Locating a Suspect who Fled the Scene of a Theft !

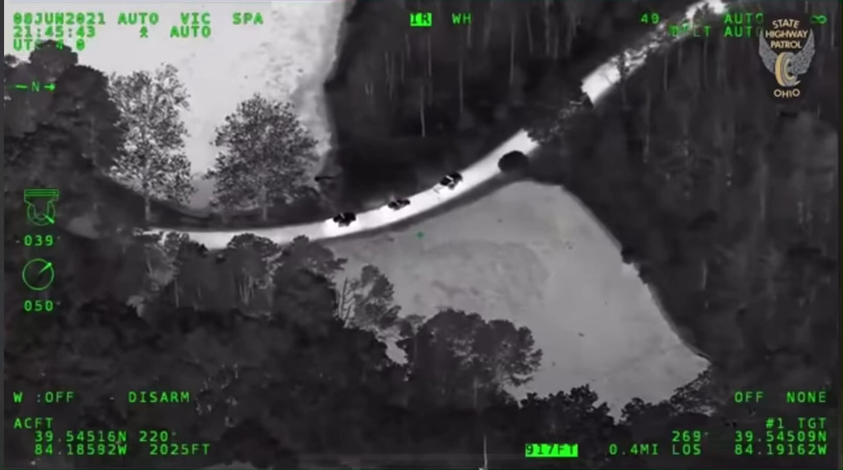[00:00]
Couple on the ground, we're going to be overhead on scene. More Lincoln, 24, do you have traffic?
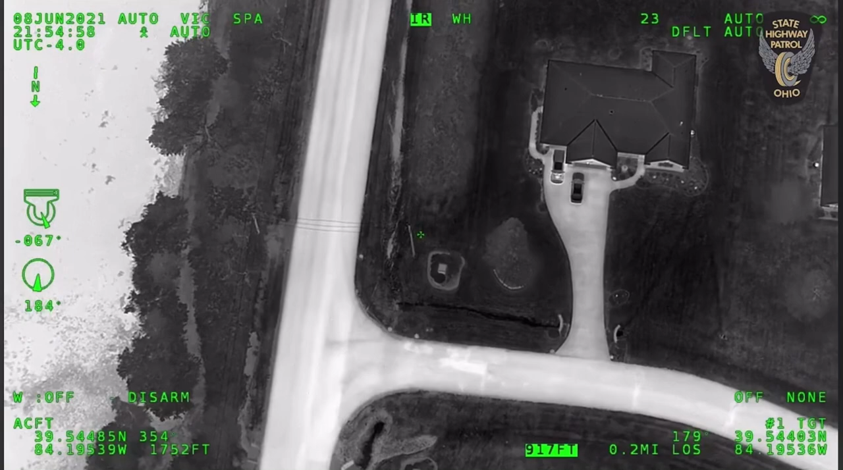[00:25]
I got a heat sensor I'm looking at near a body of water.
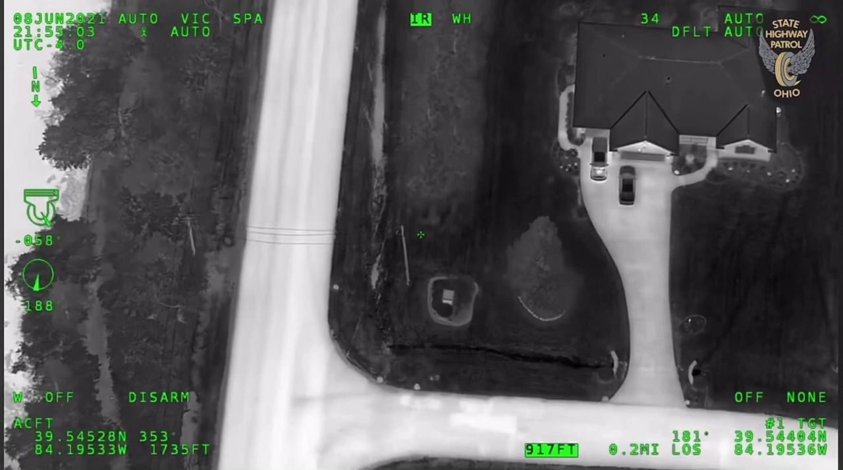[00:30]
If I can have a couple units go to address 267 East State Highway 73.
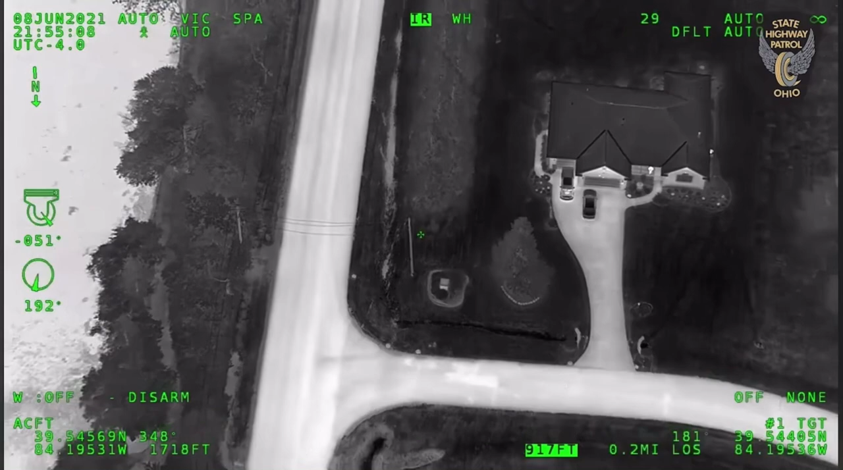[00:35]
And it's going to be on the east side of the roadway near a body of water.
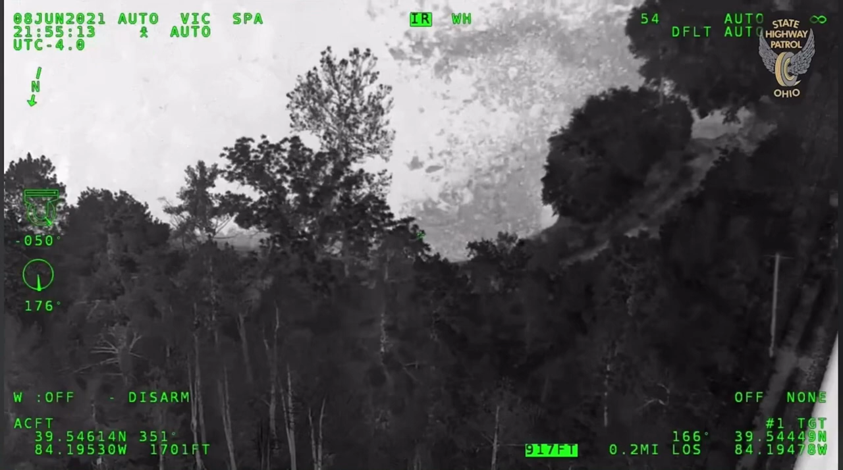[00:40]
I'll walk you guys in. Can't quite make it out, but it'll be a good check. And the trail's just going to kind of go around the perimeter of the body of water.
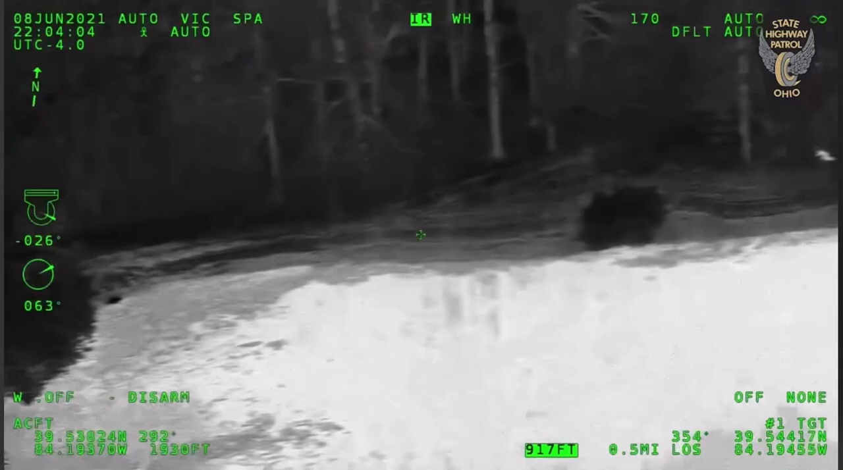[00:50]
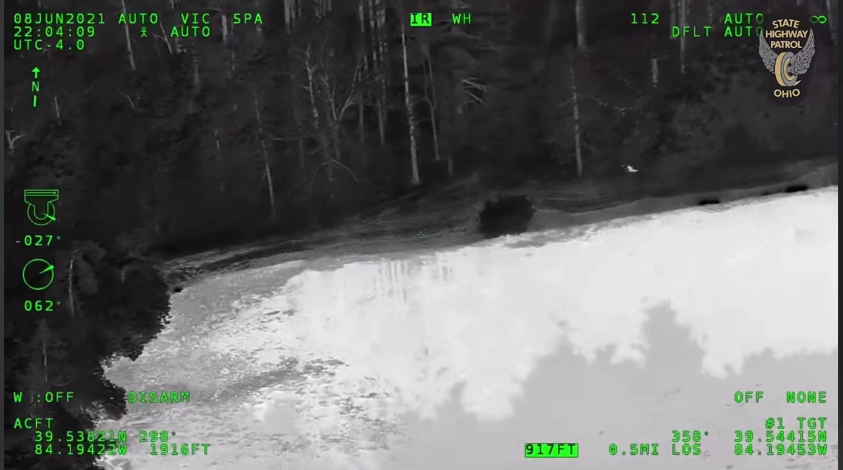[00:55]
And again, approach with caution. I can't make out any hands or anything like that.
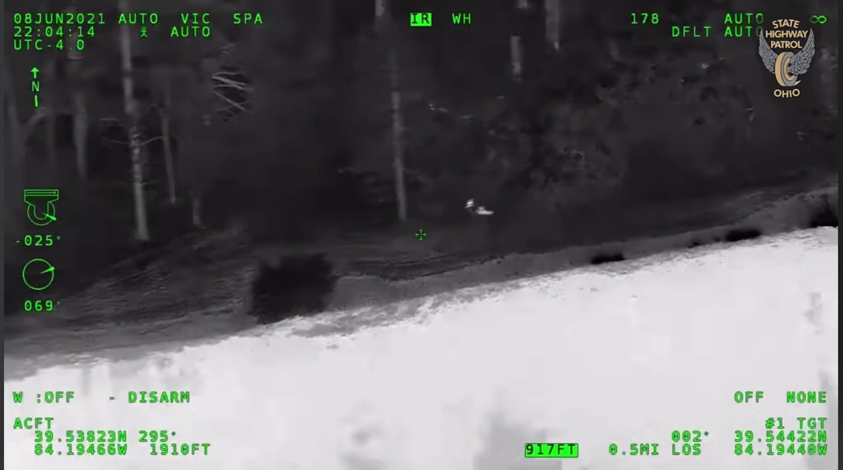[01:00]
Approach with caution. All we're getting is a heat signature right now.
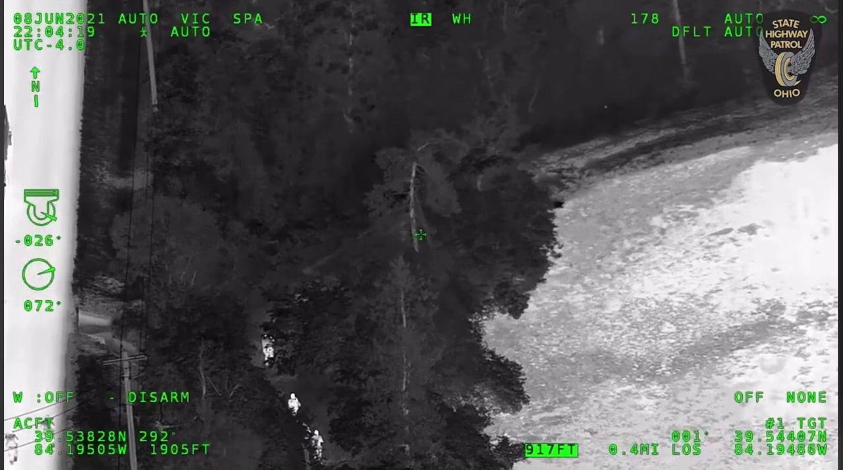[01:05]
We're going to go around that corner. And then another...
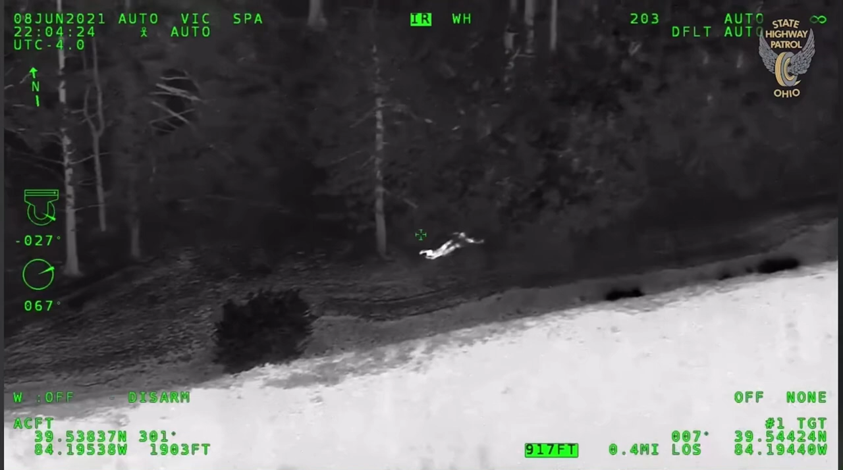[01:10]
It looks like it's moving. We're seeing hands that are waving up in the air. The plane, they have one at gunpoint. Copper 1 is clear on it. Yeah, it looks like they got him at gunpoint now. He has his hands up in the air.
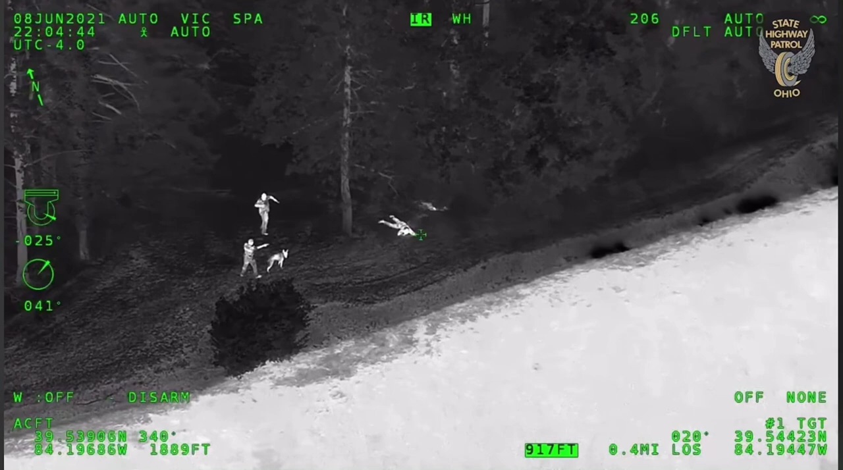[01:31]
1-Lincoln 24, you're clear at 1-I-G-I-N point
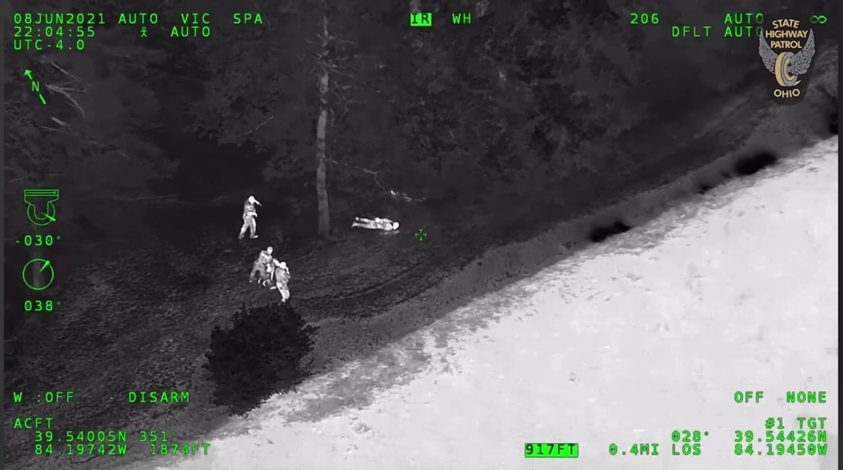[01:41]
They're going hands on them now,
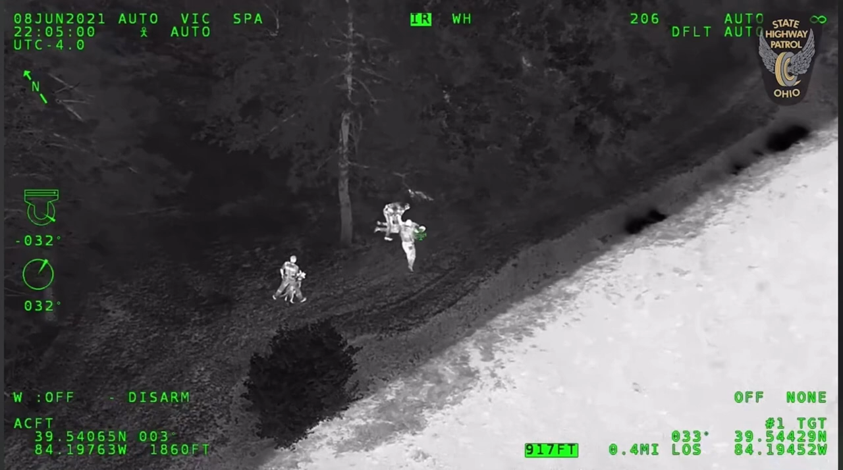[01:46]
looks like he's being cooperative,
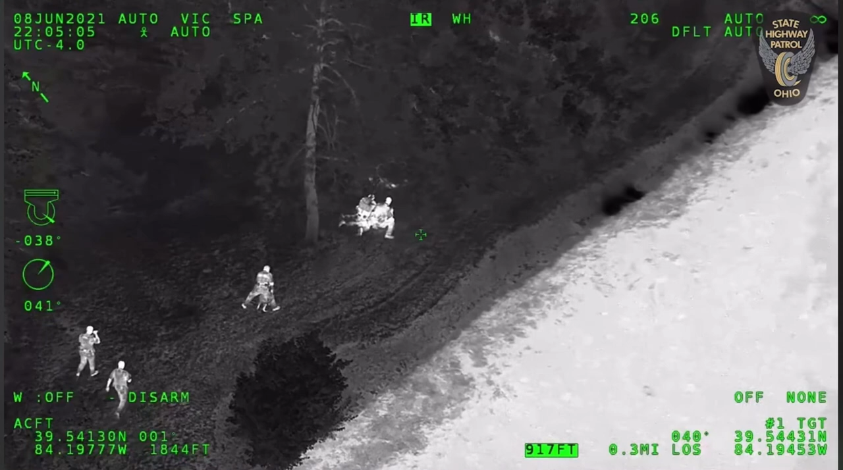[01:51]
looks like they'll have him in custody 1-Lincoln 24,